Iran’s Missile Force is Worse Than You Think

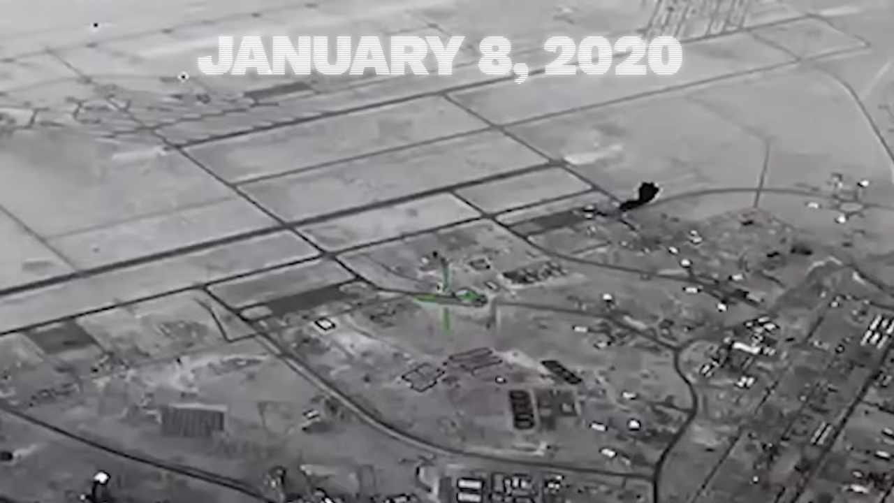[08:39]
forces when they were attacked by Iran's ballistic missiles.
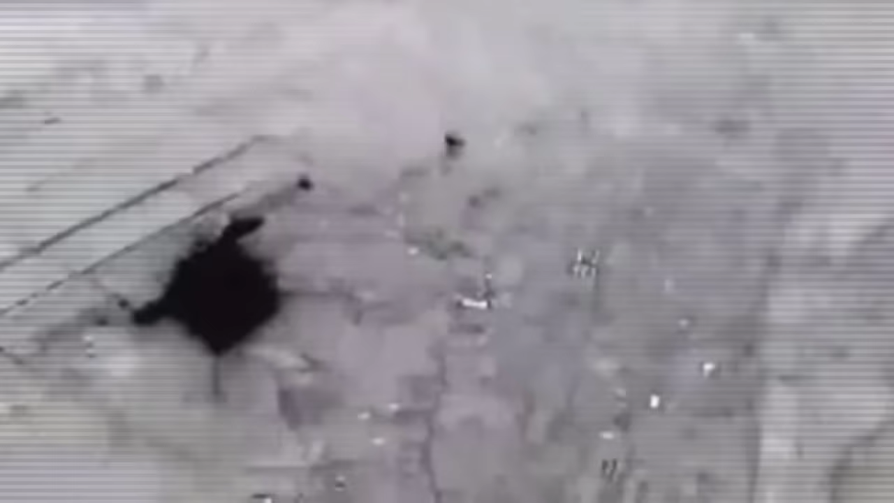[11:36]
airbase in Iraq, Iran used its new Kayam-1 ballistic missile to strike with seriously impressive accuracy against point targets within the bases.